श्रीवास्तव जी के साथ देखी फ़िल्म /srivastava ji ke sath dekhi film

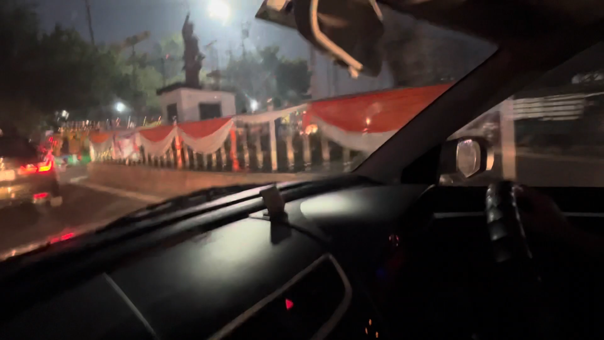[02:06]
अब आ गए हैं हम झांसी के जेल चौराहे पर, यहाँ भी भगवा कलर में सजावट है।
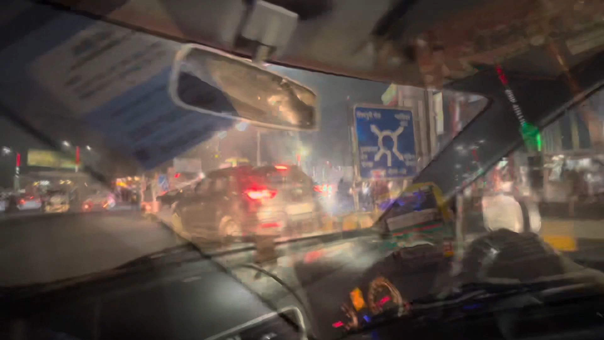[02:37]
यहाँ से देखिए, बहुत ही फेमस चौराहा है ये झांसी का। और ये देखिए लाइट चौराहे पर, क्या बात है, रामचंद्र जी यहाँ पर आपको दिखाई दे रहे हैं।